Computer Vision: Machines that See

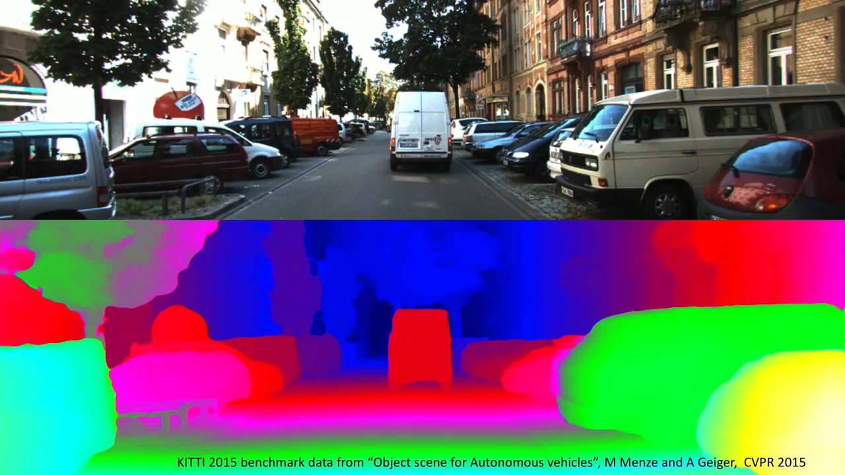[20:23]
some uh data from the kitty benchmark data which relates to um driving tasks uh it's from the university of carlsroer you can download it if you wish and if you want to do that and so what you should be noticing here is that things in the distance are colored uh sort of cool colors and